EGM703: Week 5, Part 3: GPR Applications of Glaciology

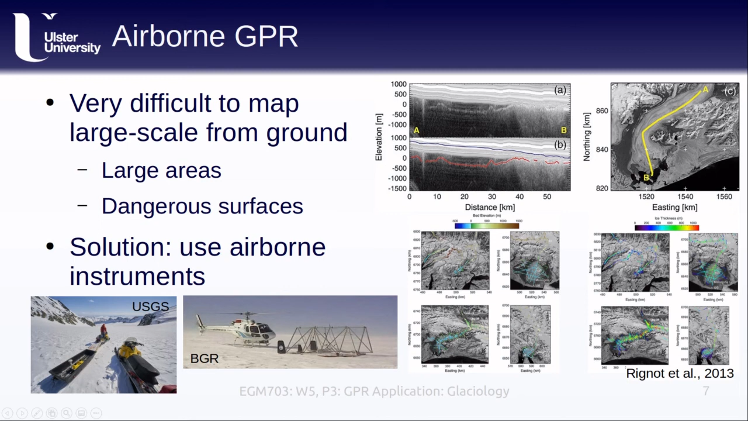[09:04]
And a great many of the measurements that went into the bed topography map of Antarctica on the previous slide were also acquired using airborne instrumentation. At the other end of the depth scale, GPR can also be used to measure snow depths, typically using higher frequencies than what we see for very thick ice.
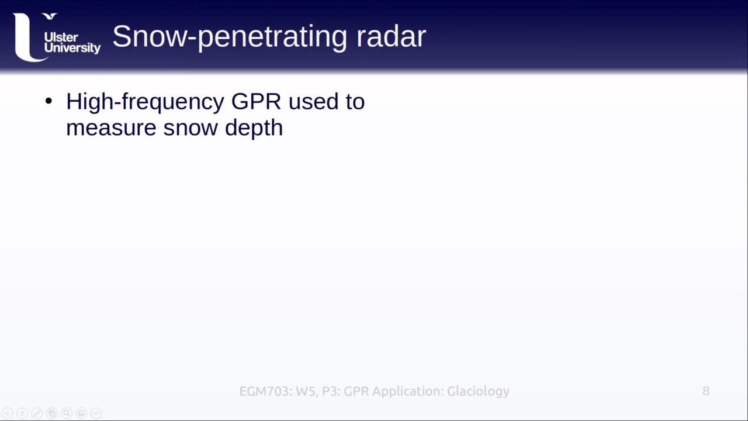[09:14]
One of the things that we can see with GPR is the presence of melt layers within the snowpack. The line here in the middle of the radar cram indicates the transition from snow to fern, which is snow that has survived through a summer melt season and into the next winter.
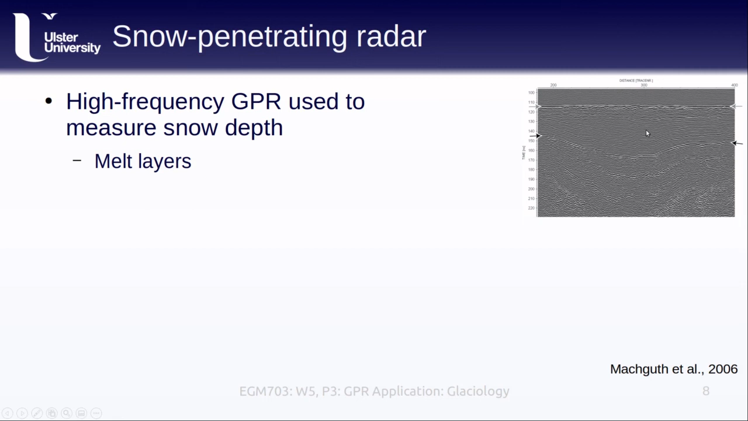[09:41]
Because the fern surface has typically melted and refrozen, it usually has a noticeable crust on the surface that shows up in the radar image. With measurements of snow density, we can also use GPR-derived snow depths to estimate the total amount of water contained within the snowpack. This is the snow water equivalent. In addition to density measurements that are taken in different snow pits, we can also compare the GPR-derived snow depths to the snow depths that we measure using snow probes. These are basically long metal poles that we stick down into the snow. When the probe hits the crust,
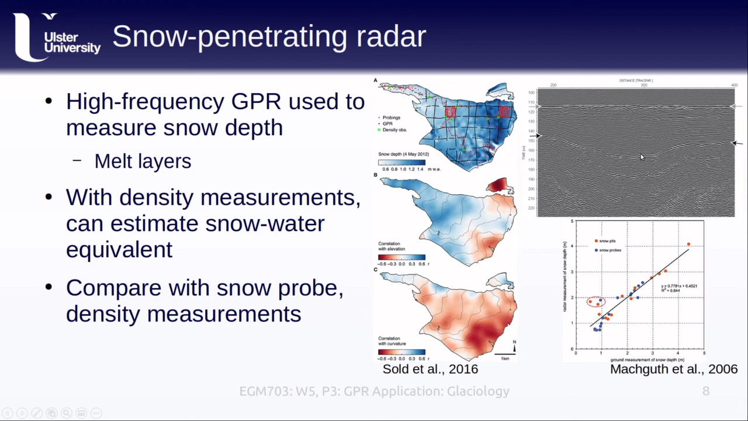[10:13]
you can actually feel that crust layer, and we can measure the amount of the probe that is then within the snowpack, and this gives us a way to confirm the reliability of the radar measurements.